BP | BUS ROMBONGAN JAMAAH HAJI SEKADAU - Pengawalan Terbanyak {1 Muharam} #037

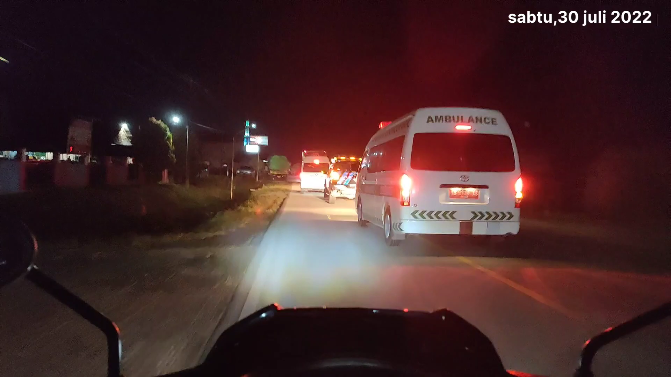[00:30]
Ya, ya benar kita Bang Moral Ansar. Ini rombongan jamaah haji
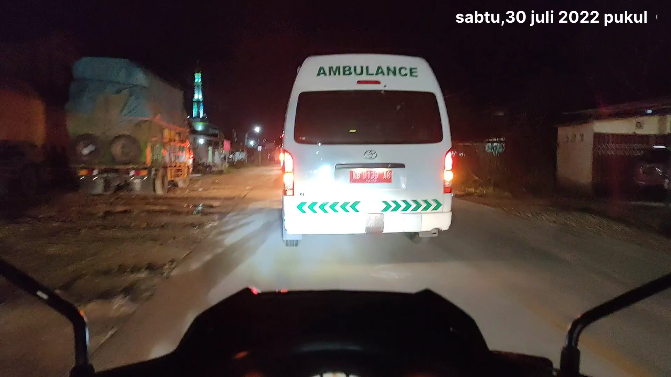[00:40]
Kabupaten Sukadau emang paling rame. Benar.
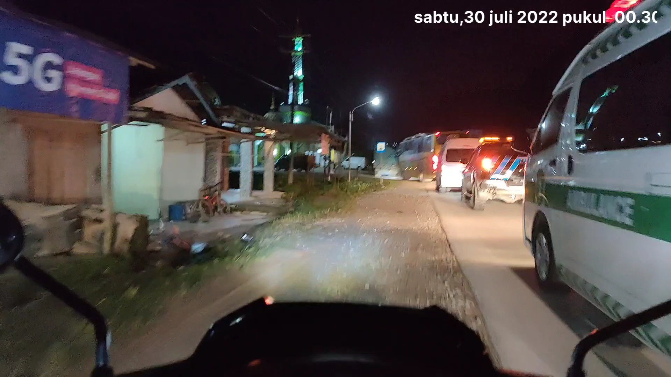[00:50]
Paling rame asli, rame banget. Nah, aku singgahnya di sini.
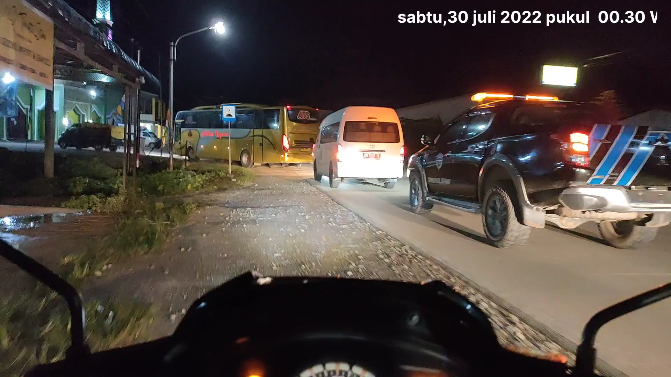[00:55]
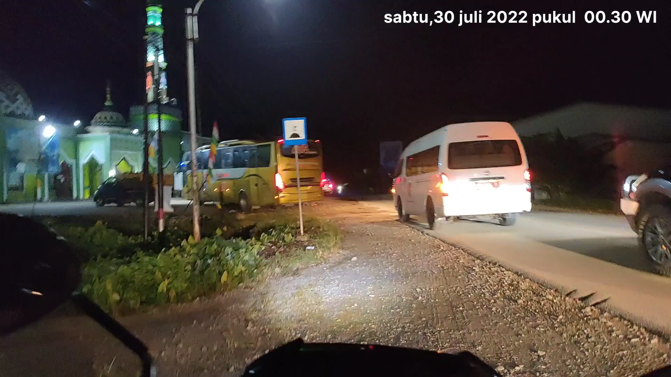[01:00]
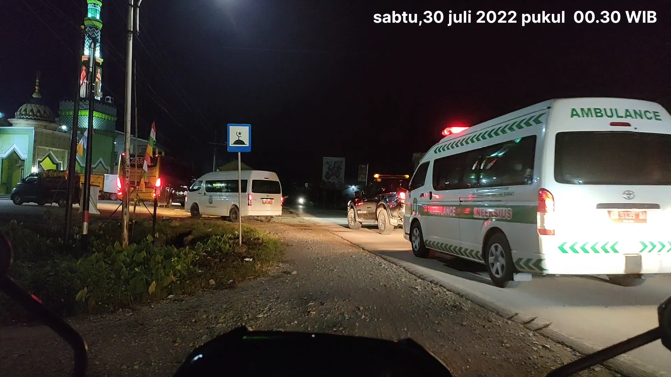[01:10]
Gila, rame banget. Rombongan paling rame aja. Hai, degil ya.
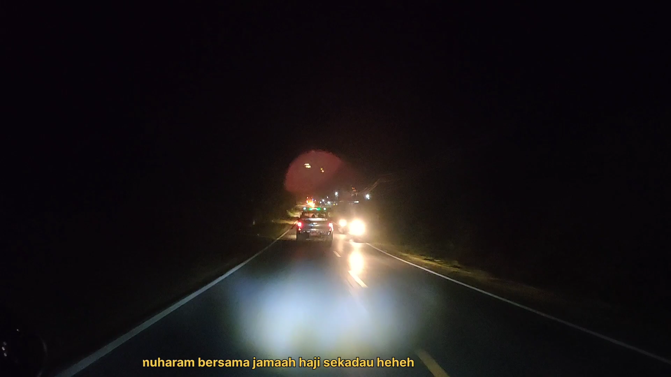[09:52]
Jadi sambil sambil ngekorin rombongan jemaah Haji Sekadau, ya enggak, anggap aja sekalian pawai satu Muharram.
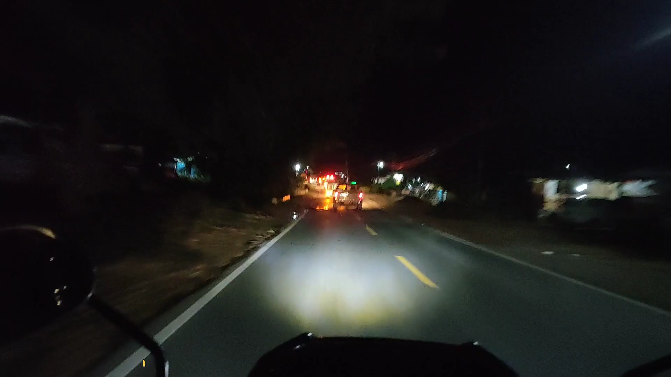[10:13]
Nah, sedap. Oke, sekarang ini kita udah dekat dengan Simpang Tanjung. Ya, mungkin ada berapa kilo lagi lah. Dan ini di depan sebelah kanan kita ada rumah makan, salah satu rumah makan persinggahan bis juga.
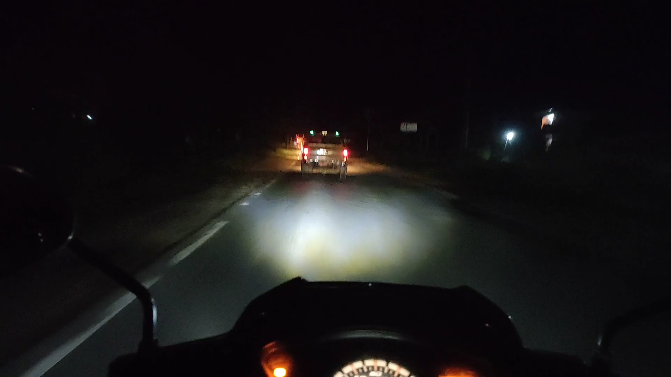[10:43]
Dan selanjutnya ini sebelah kiri kita ada Begadang 2. Nah, di mana ekspedisi Kapuas Hulu yang dari Pontianak maupun yang dari Hulu itu istirahat malam atau tidurnya ya di sini, di Begadang 2. Nah, kita bisa lihat Mas Bro, di kiri banyak truk yang lagi parkir tidur.